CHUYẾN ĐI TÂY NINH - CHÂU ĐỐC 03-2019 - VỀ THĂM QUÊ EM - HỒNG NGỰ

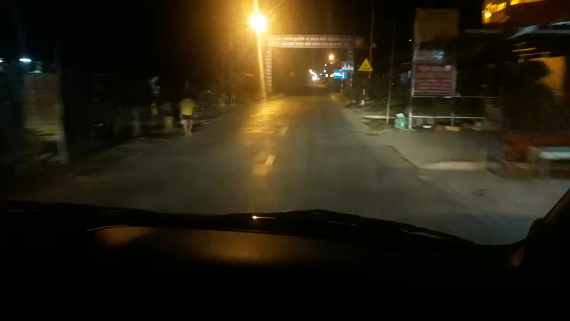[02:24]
Hồng Ngự 2 km nữa, cho nó 5 phút đi mẹ ơi. Chứ mẹ tiên đoán 2 phút mà nó bắt tài chạy tuột quần luôn á.
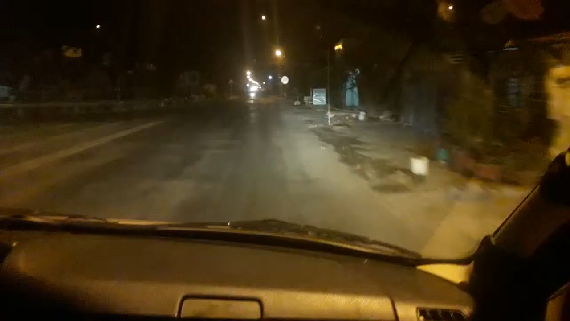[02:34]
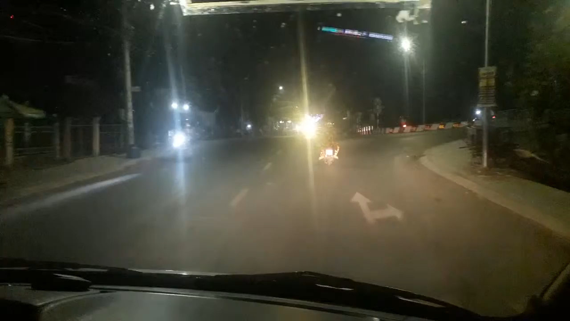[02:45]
Rồi chuẩn bị lên cái cầu này là cả nhà tới Hồng Ngự nha.
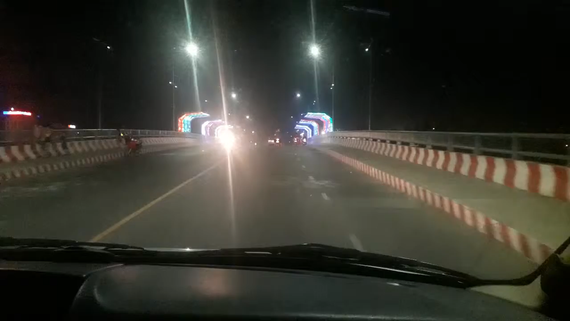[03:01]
Rồi cái khách sạn Đông Phương là hồi xưa mình ngủ đó đó hả? Bên trái. Đối quá rồi, mất phương hướng rồi. Không, hồi xưa mình đi bên kia qua thì đúng là tay phải đúng rồi. Bên trời để thấy không ta? Đề nghị quý khách mang vét vào.
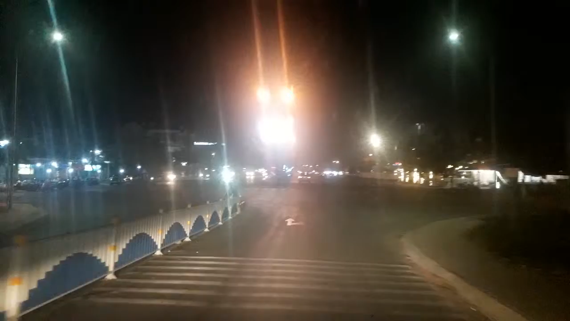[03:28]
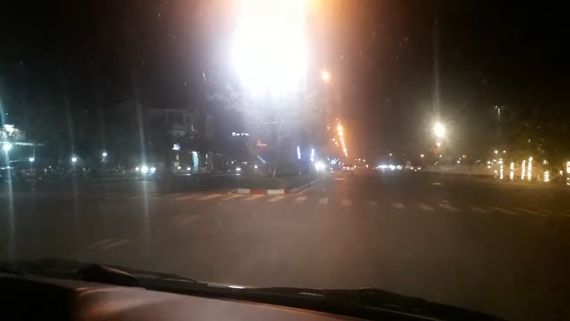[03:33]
Đây được không? Đây cà phê. Ồ, quán cà phê lớn kìa ha.
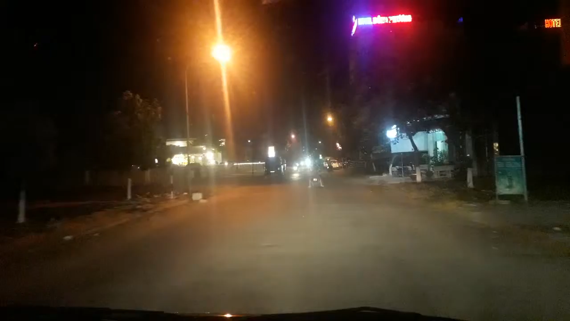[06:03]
Bên trái. Thủy Mộc bia Sài Gòn.